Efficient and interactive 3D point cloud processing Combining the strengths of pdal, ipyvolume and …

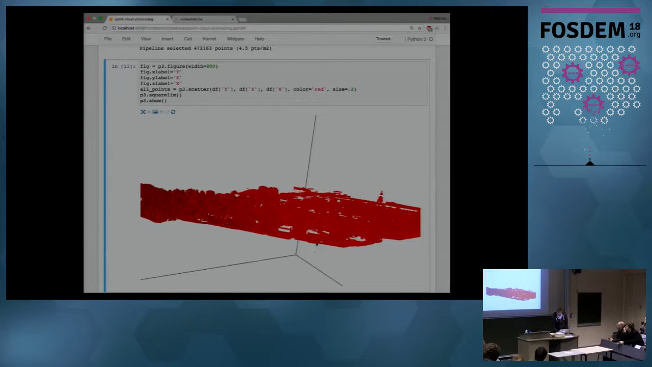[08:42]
the whole exercise I want to do is to interpret this and segment things and start seeing things. So first thing I can do is separate the ground from the rest. And this actually has already been done for me in the raw data set by the government. So they have this algorithm that detects what's ground, what's non-ground.
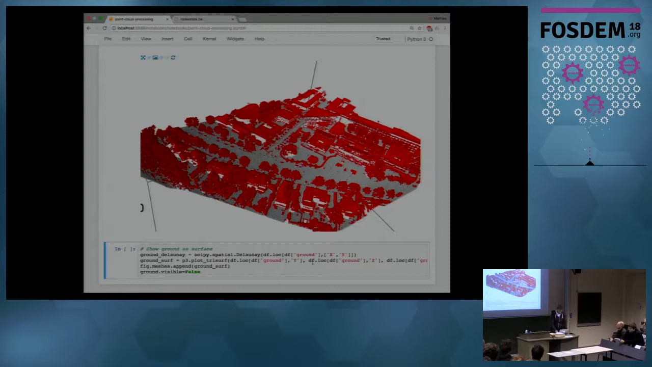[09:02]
And once I have the ground, I can actually remove the points and instead turn it into a flat surface, which I just do like this. Well, it's not exactly flat, but it's just a surface. Then I want to actually see what's more of a building type, what's more of a tree, and what's the difference? Well, points in trees, you have lots of points around. Points in buildings, it's really flat around. So I'm going to compute some measure of how flat does the neighborhood of a given point look,
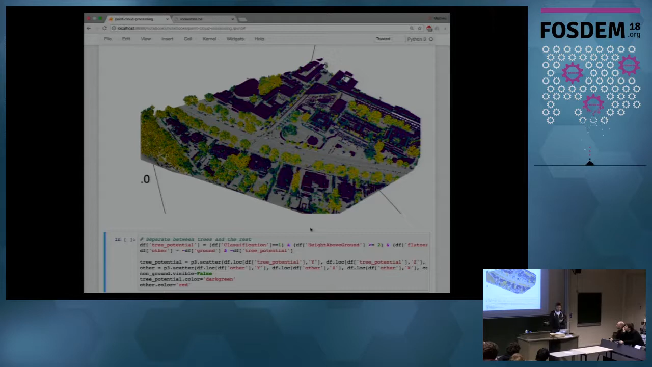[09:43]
and if I plot this as a color on the points, I can see it does already a pretty decent job at separating trees from buildings. And then I actually set a threshold on this number, and I really get a nice segmentation into two kind of points,
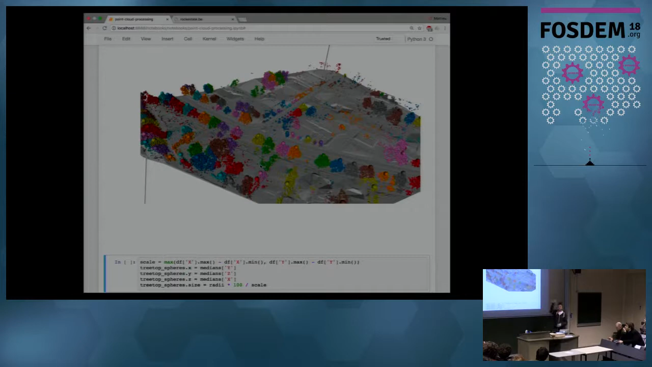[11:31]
So these are the trees that you can find around here if you go out. And then I can use those treetops and change them to actually model the tree itself, not just the treetop. So let me do that. I move those spheres around, and they kind of get the size of what the tree looks like. And then I hide the original points.